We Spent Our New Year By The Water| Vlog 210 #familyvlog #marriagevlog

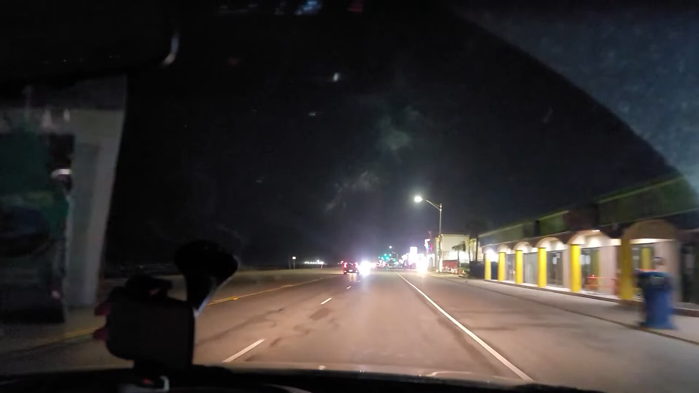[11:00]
Look at that That is so freaking pretty I wonder if somebody Just
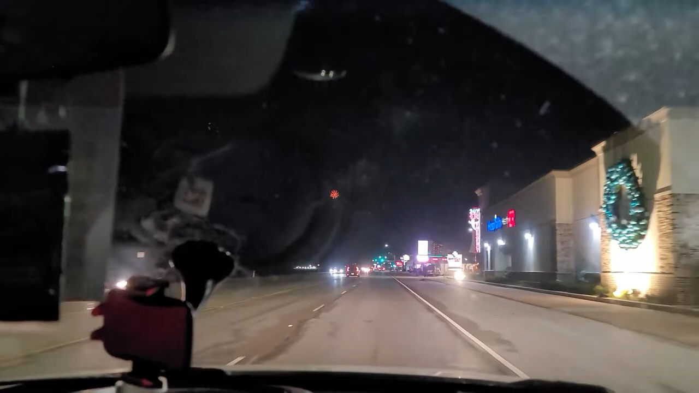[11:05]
shooting them out I wonder if it's that U-Hile That was sitting right there earlier There was a U-Hile Parked right here
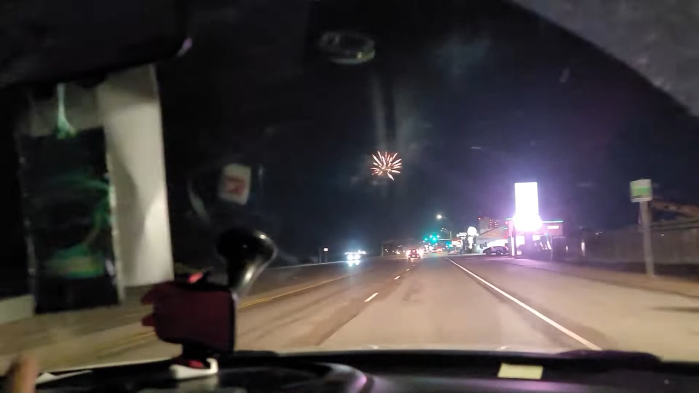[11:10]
I don't know But it's back now Oh yeah And that's close Y'all this is the first time I done ever I done ever like Roll with the heat on In my car That's how you know It's cold outside Oh that's pretty So y'all getting to see What I'm seeing Come through phone But I need to watch My windows But this side right Y'all can still see Cause that's pretty
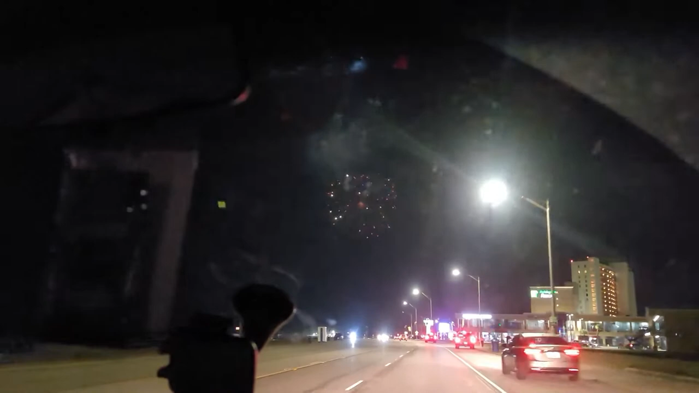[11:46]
Yeah I think it is That U-Hile It was a U-Hile Parked right up there
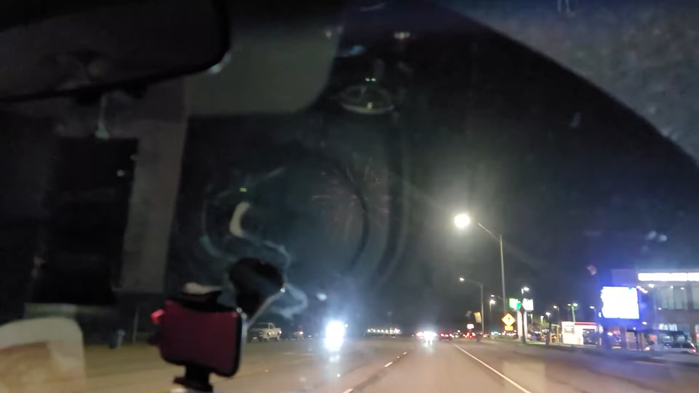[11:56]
Well you know In Galveston You can do firecrackers You just can't do it Next to a church
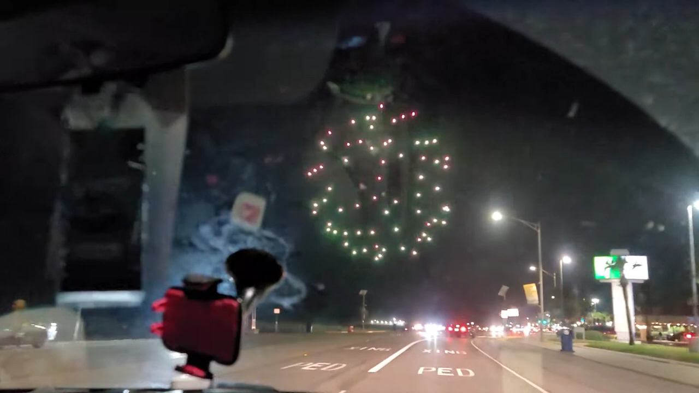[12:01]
School Oh we gonna better Go on the patio